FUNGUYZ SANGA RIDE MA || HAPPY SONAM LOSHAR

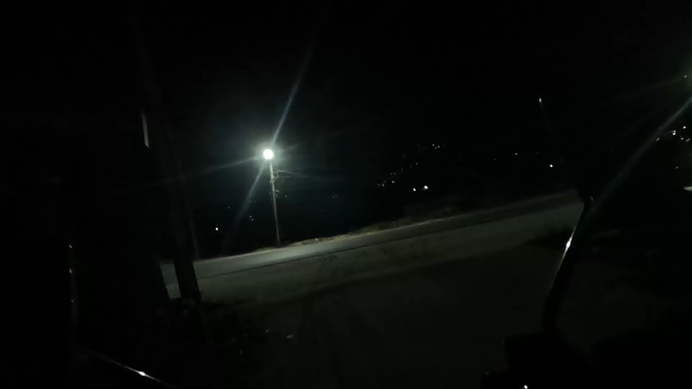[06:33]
अहिले चाहिँ गुवाला लिन जाँदैछु यता साली नदी मेलामा. रात परिसक्यो. हाम्रो चाहिँ गाउँको खुकु पर्नेहरू पूजामा आउनु भएको छ अरे.
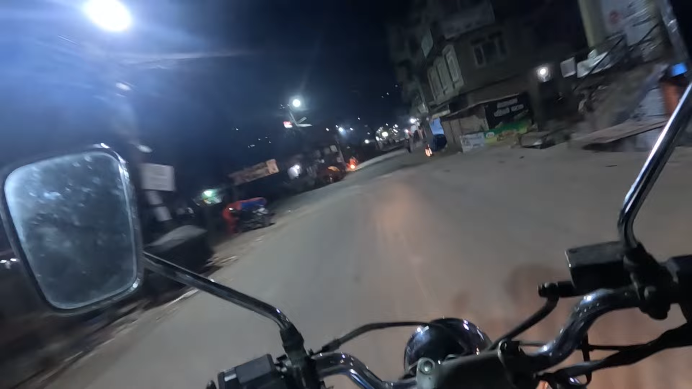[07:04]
मान्छेहरू सब गाड गर्दै बसिरहेछ हो
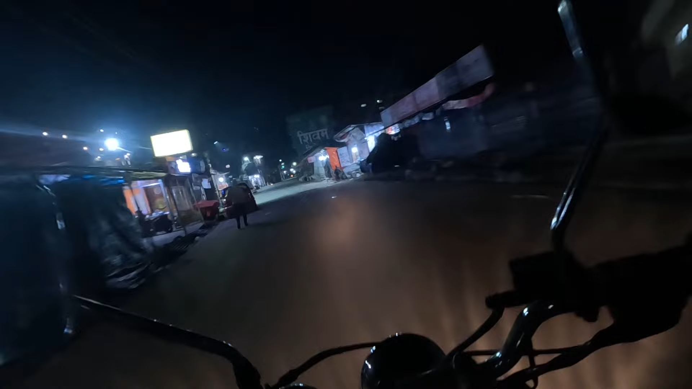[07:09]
रातिको. ए गाडी आइसकेछ. अनि कस्तो आइहालेको? एकको तातिन्थे. अब गएर सिरकमा घाममा सुत्दिने हो. यति राति कहाँ रातितिर त्यो जङ्गलको बाटोतिर हिँड्छ हौ.